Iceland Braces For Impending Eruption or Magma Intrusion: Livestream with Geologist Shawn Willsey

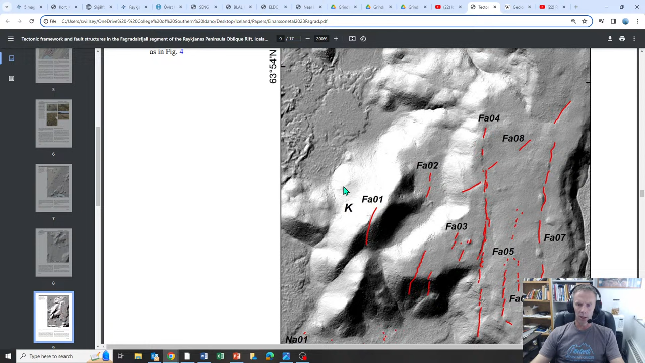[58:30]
Another little area focused in on here and then the trend of those there.